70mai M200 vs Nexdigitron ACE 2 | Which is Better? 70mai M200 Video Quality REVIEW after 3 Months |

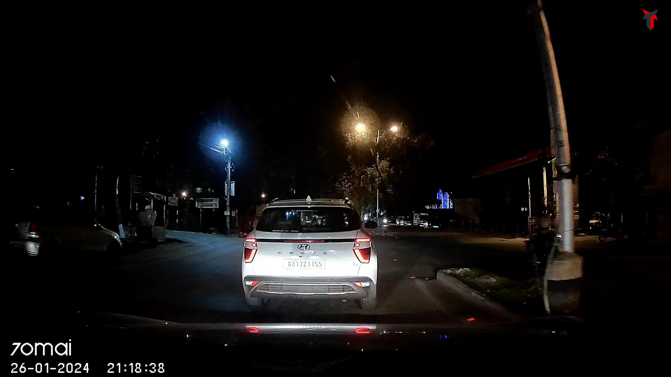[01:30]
If we move on to the night sample, now this is a very specific snapshot I've taken to show you the power of Starvis 2 within this full HD camera. Now the car in front, the Hyundai Krata is directly under the glare of my headlights. The entire beam of my headlight is directed towards the car and it's falling on the number of a plate. Any other dash cam, this would have been a complete whitewash. But in case of the M200, if we zoom in, you get to read each letter and number.